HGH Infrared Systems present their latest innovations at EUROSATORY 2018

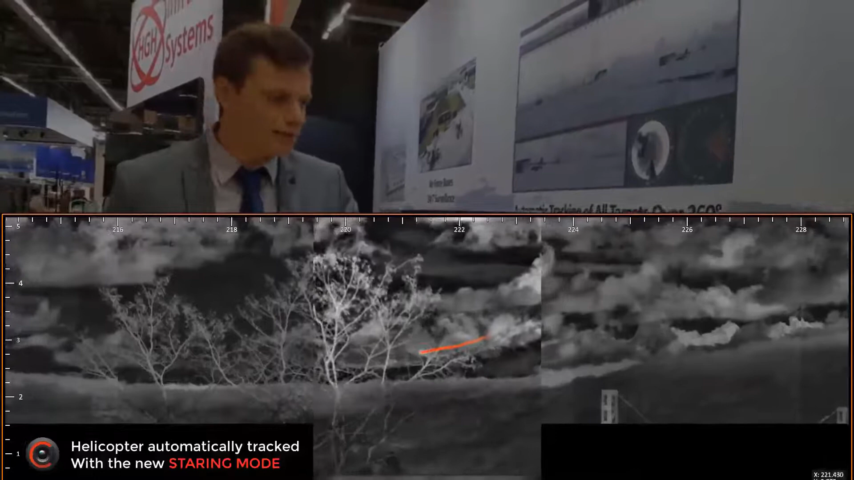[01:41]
So you will have an enhanced quality of image to recognize more easily. And new feature, we also have an automatic steering.